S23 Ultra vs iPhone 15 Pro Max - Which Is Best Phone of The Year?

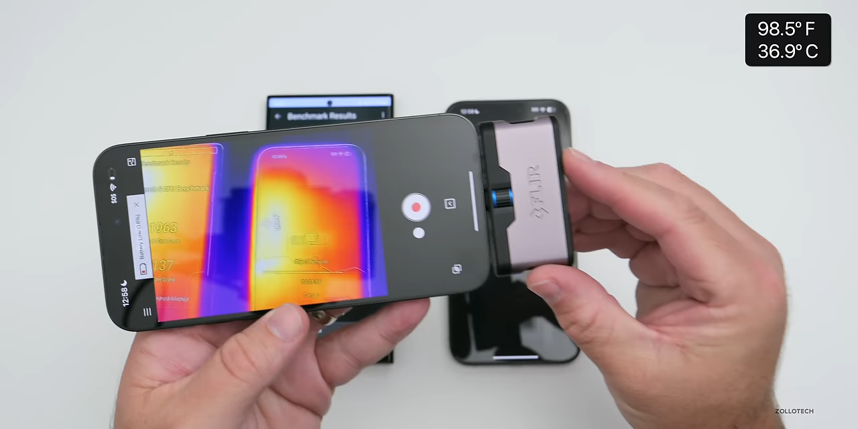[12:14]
fahrenheit and on the s23 ultra we have about 98.2 degrees fahrenheit so both are pretty warm and that can depend on
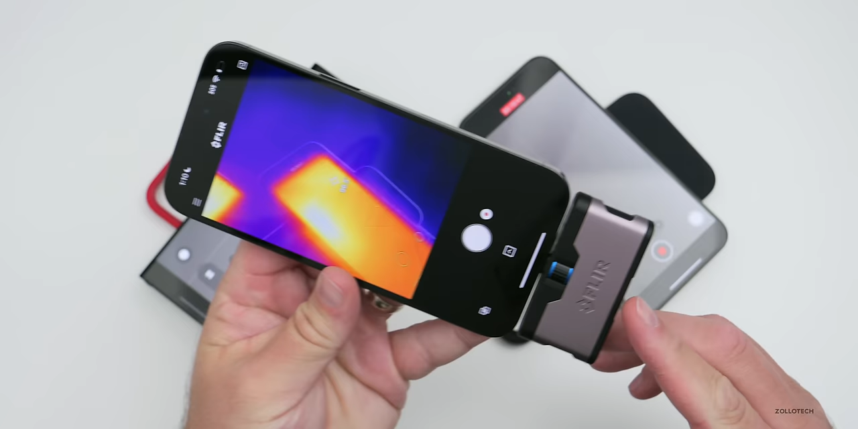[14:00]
4k 60 video for a little over 10 minutes and on the iphone 15 pro max we're at about 103 degrees or 104 degrees now fahrenheit on the s23
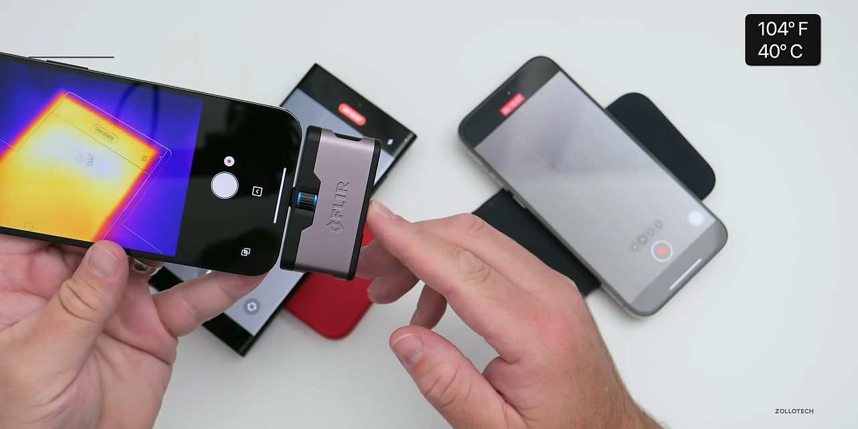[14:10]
ultra we're at around 104 to 105 degrees fahrenheit let's take a
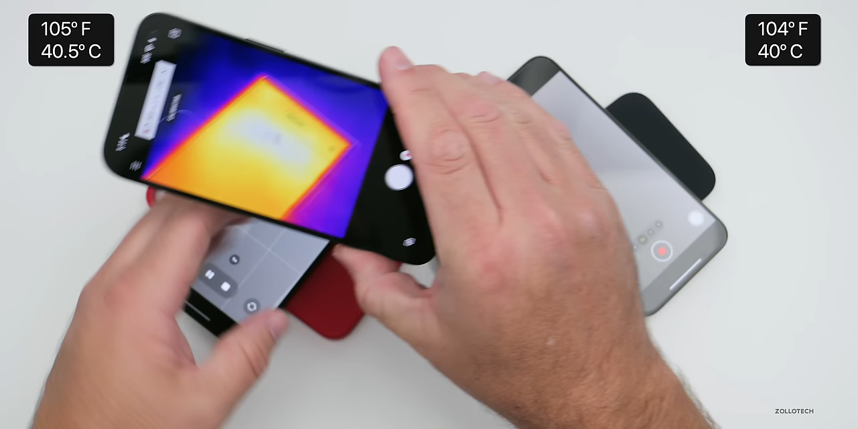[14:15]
look at the back of them while we're still recording we'll flip them over here
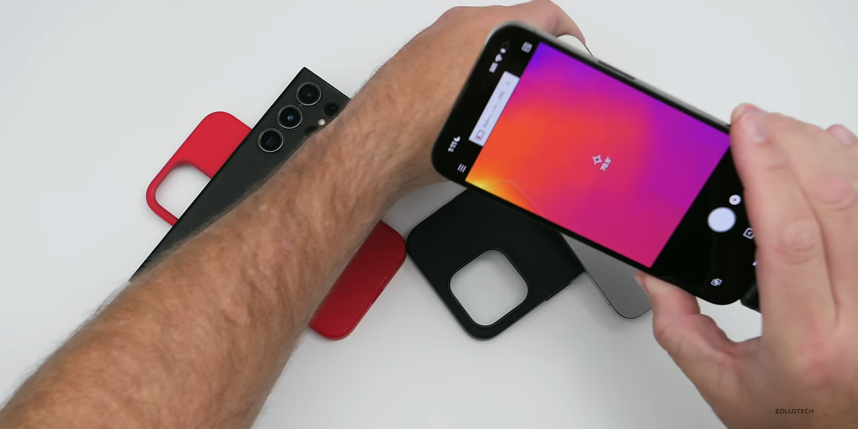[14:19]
and again on the 15 pro max and if you haven't noticed already i'm putting the celsius marks in the upper right here you'll see 104 to 106 degrees fahrenheit on the 15 pro max and on the s23 ultra in the hottest spot about 106 to 107 degrees fahrenheit so very very similar results as far as that goes but that doesn't mean they'll handle regular tasks after this
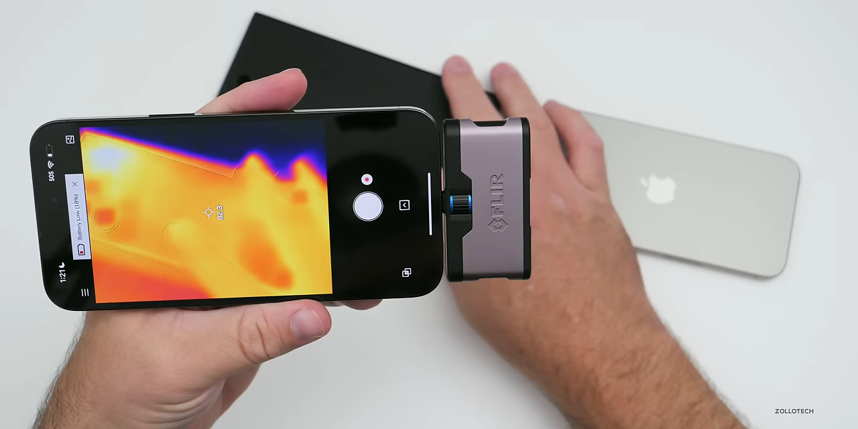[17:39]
seems to be handling heat a little bit better but in the hottest point we're at about almost 98 degrees fahrenheit and then on the s or on the 15 pro max we're at about 94 degrees fahrenheit however the frame rates seem to be smoother and more